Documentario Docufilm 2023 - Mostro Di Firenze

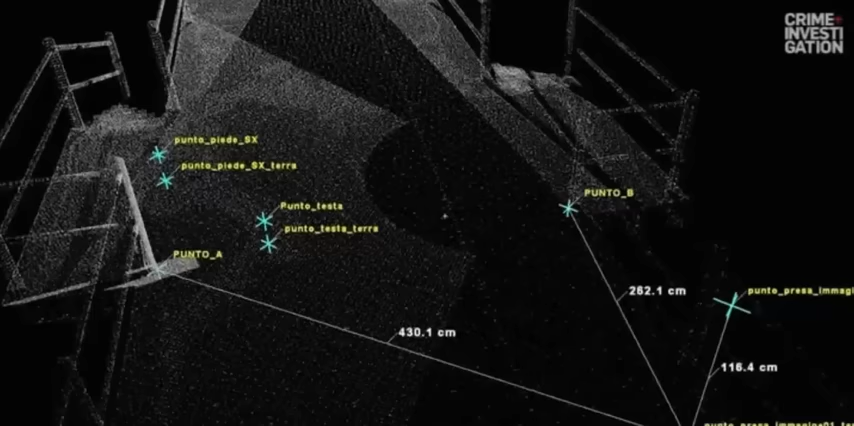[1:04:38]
Mignini richiede un'analisi delle fotografie per stabilire l'altezza del corpo sulla base della pavimentazione del molo, che oggi è la stessa di allora.